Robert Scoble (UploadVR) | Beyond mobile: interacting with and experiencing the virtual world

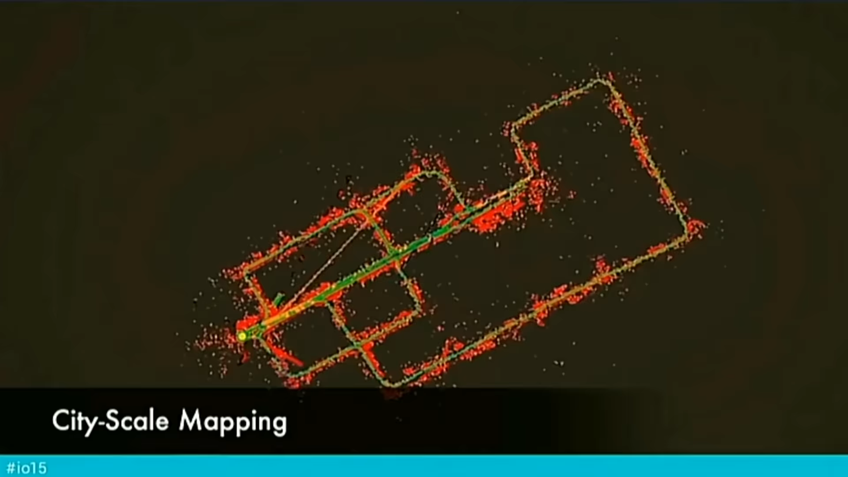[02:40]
HoloLens that are going to have sensors and they're going to map out the world as you look around as you walk around in the world and the the glasses like the magically glasses are going to map this world out with these sensors and this is a Google tango sensor video
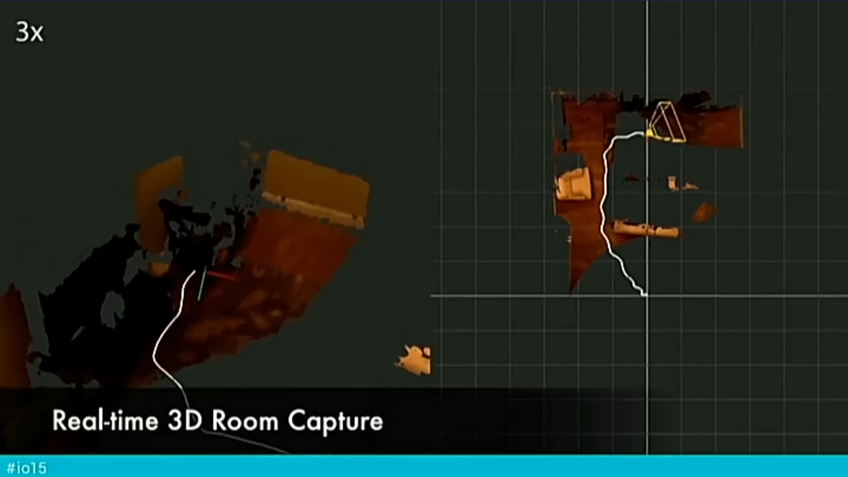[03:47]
because we're going to be able to see how big a room is just by looking around that fast right and you're seeing some of the demos of what tango can do and this video is already a year old so that gives you a sense of how fast this market is about to move Google